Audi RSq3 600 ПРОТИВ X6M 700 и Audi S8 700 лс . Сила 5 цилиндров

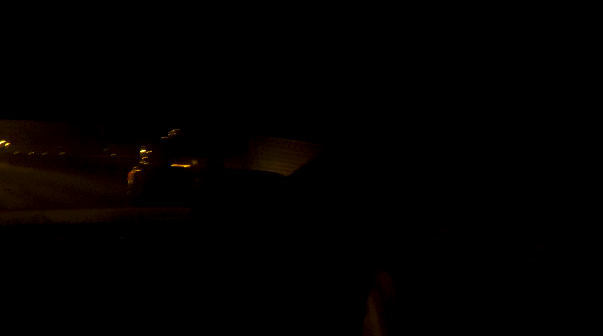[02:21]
Слушай, а ты прям вообще от него выпрыгнул. Догоняет, скорость 200, 215,
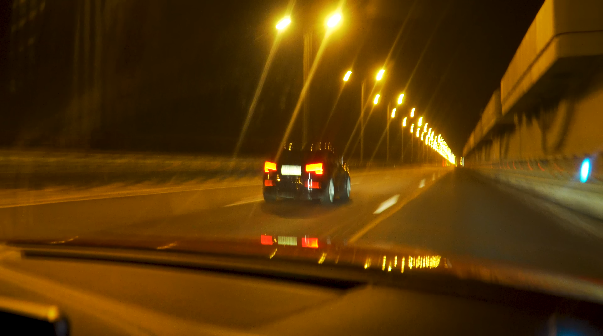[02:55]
Сейчас у него лучше явно поехало. Ну, типа 250. Догоняем. 260. Огонь из труб.
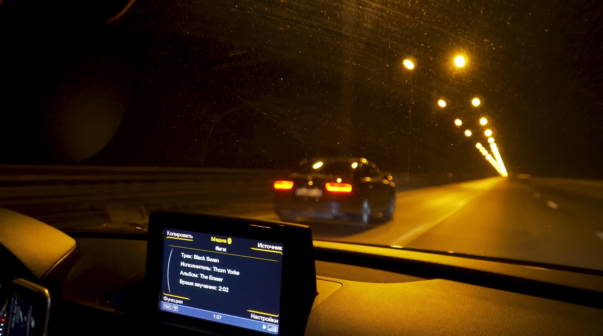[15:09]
230, 240, 250 скорее всего. Да, вот он после 250 едет. Тормози, давай еще раз попробуем. Ну ты красавчик, ты прям слил старт, вот ты никогда такого не делал, по-моему, вообще, и ты прям его слил.